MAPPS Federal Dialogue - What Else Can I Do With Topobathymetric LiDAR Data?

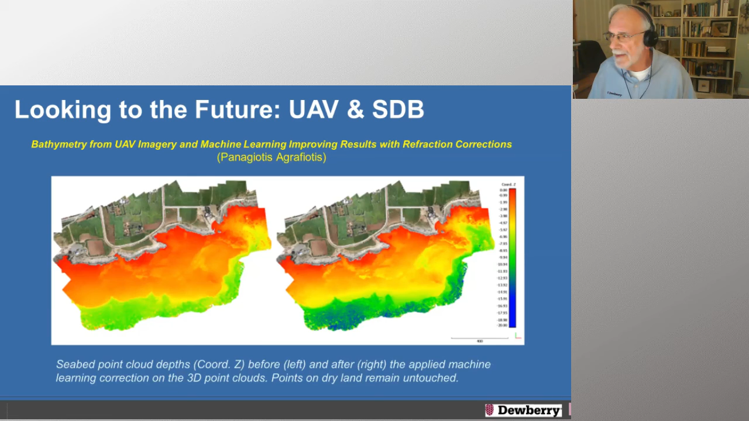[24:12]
And here's an example of using UAV imagery for bathymetric measurements. We've all discussed very, very briefly, satellite-based bathymetry,